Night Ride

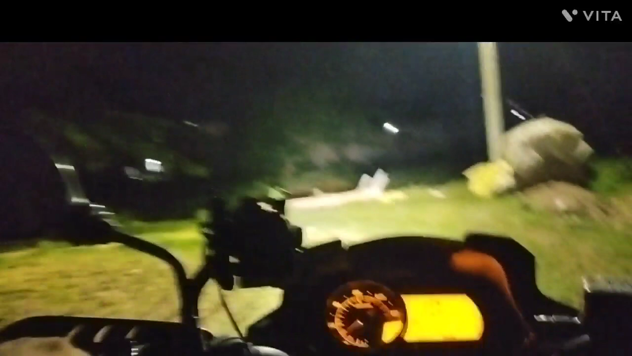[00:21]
ओके दोस्तों, हम वापस चल रहे हैं।
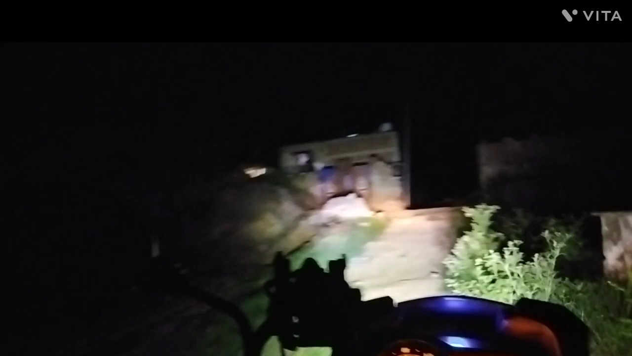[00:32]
तो रास्ता आपको दिख रहा होगा पूरा।
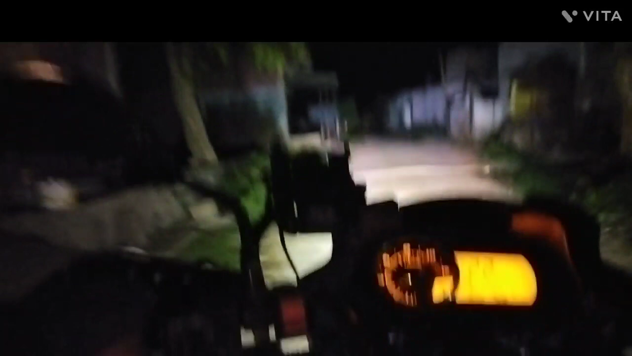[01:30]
ये देखो दोस्तों, ये गांव की लाइफ है, अंधेरे में लोग कम ही घूमते हैं यहाँ पर, और फिर हम मिलेंगे।